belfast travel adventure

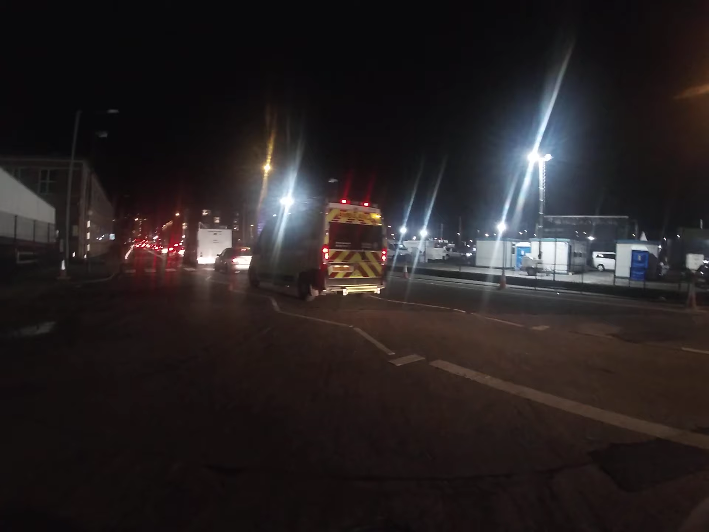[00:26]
so that's the ambulance so we're in UK at the moment